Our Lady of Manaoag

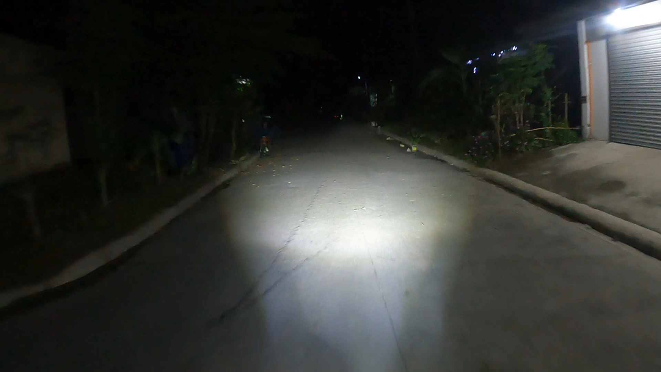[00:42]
So yan mga tropa, yan, palabas na tayo. Yan, kung napapansin nyo, lumakas na yung ating ano, headlight. Hindi headlight yan, yung mini driving light yan mga tropa.
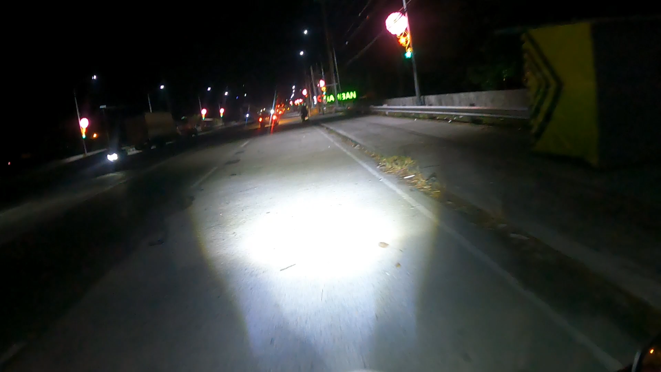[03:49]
Yan, nandito na tayo sa Bamban, Tarlac na to mga tropa.
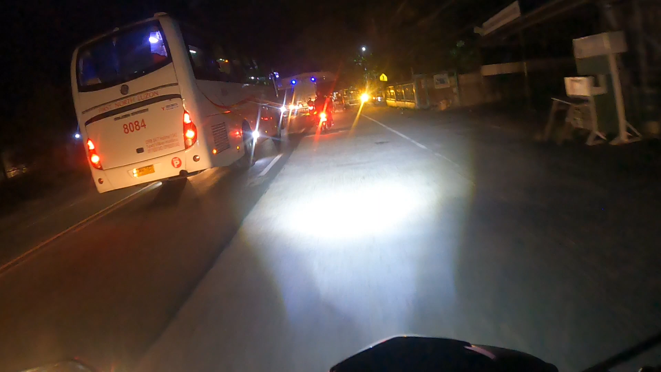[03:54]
So yan, nandito na tayo sa lungsod ng Tarlac.
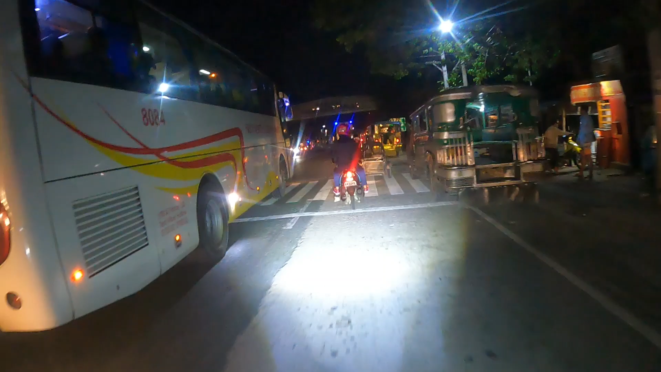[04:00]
Ayan mga tropa, kung nagigitay nyo, ayan yung marco ng Tarlac, mabuhay lungsod ng Tarlac.
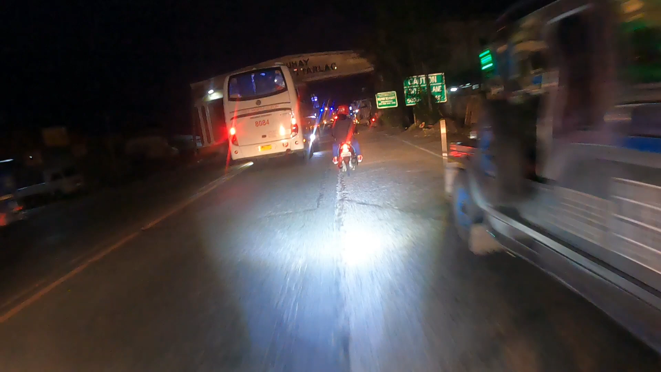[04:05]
Ayan, madilim pa kasi mga tropa yan.